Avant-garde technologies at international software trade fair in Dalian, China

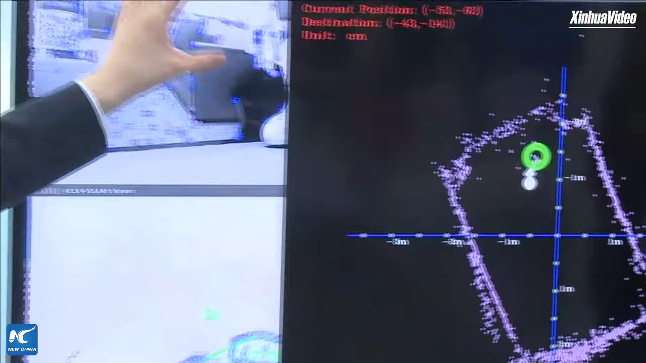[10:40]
the vision of the small car, and we just extract some small
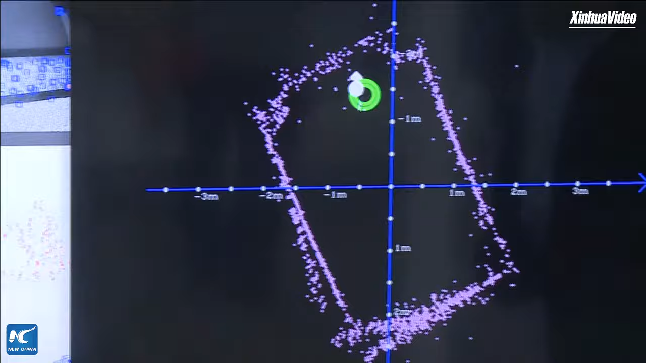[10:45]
features from the vision from this figure,
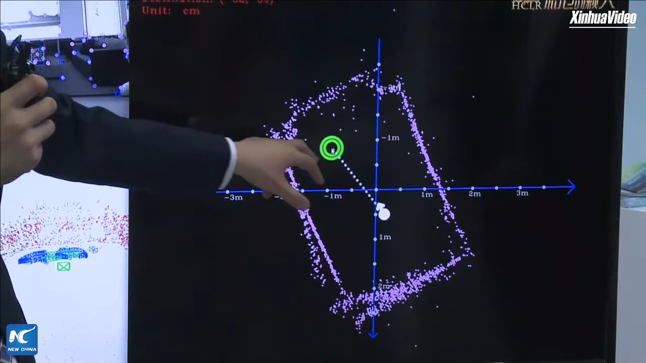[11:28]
show a destination, the car can perfectly navigate to the place. Now the car is moving like that.